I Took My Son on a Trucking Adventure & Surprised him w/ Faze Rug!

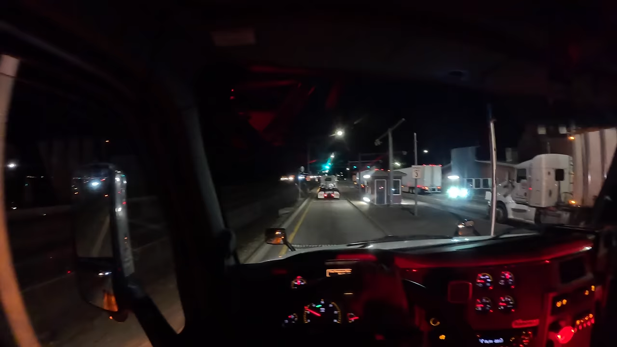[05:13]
Thank you. it through, boys. We snuck in the drag. Now we're in that LA traffic, baby.